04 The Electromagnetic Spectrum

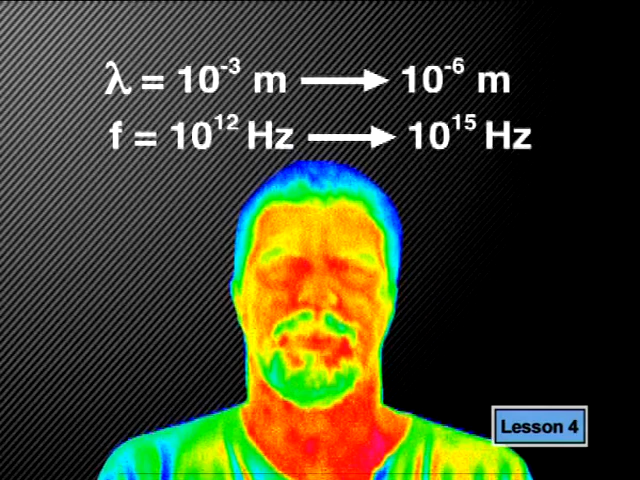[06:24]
Infrared waves have wavelengths between 10 to the minus 3 meters and 10 to the minus 6 meters, with frequencies between 10 to the 12 Hz and 10 to the 15 Hz.
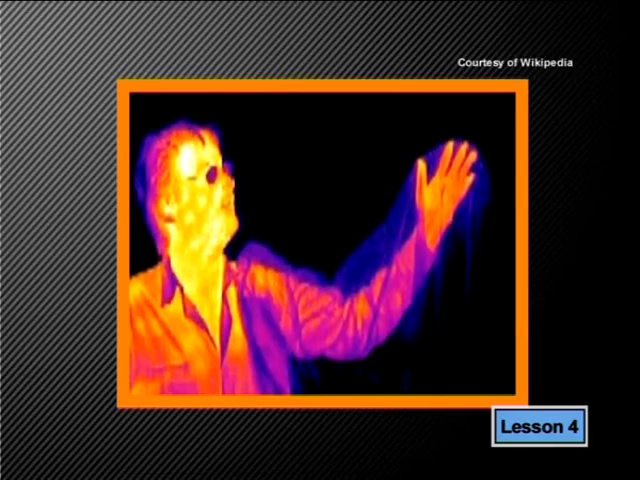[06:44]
The red spots on this infrared picture of a human show the parts of the body which are the hottest.